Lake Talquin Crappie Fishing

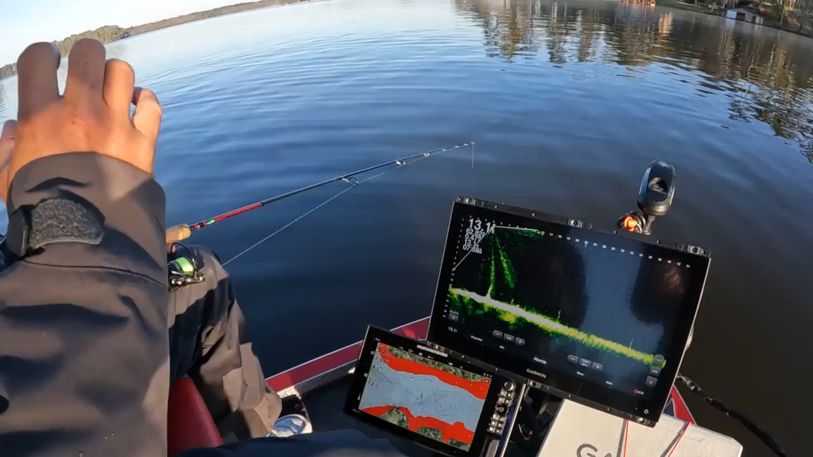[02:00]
But you can see his snout and his fins and everything. We're out on Lake Talquin this morning. Beautiful Lake Talquin.
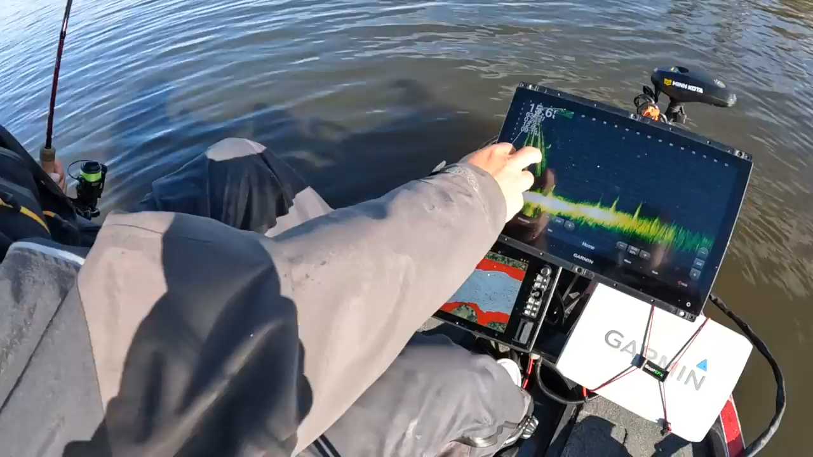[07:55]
Like right here, all that shad. All the little small stuff, shad.
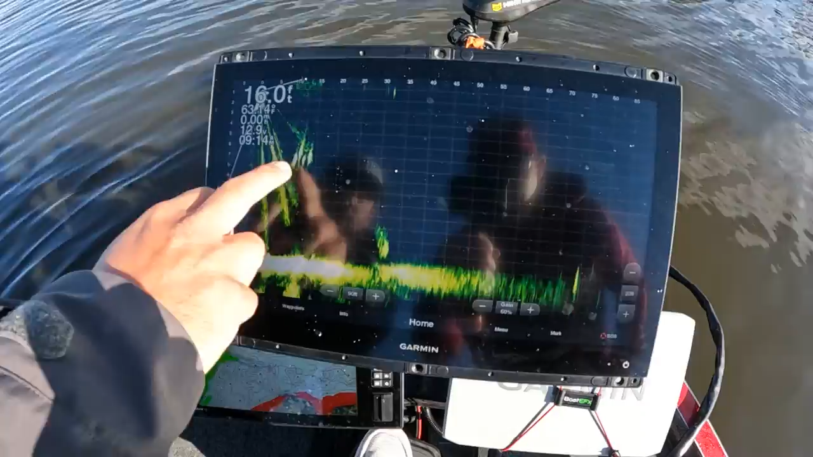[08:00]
These fish are feeding on shad. So big time. Pink is shad. He put a pink crappie fireball on there, and instantly the bite turned right away. Now anybody that's a crappie fisherman knows that crappie like two things. They like garlic and they like shad.